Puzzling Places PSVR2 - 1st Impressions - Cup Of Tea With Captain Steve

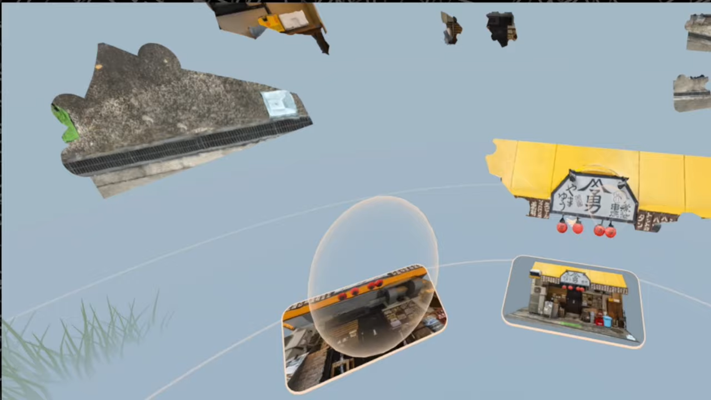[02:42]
Erm Okay Er, what's next then So That billboard underneath there That looks like it's Part of that Doesn't it?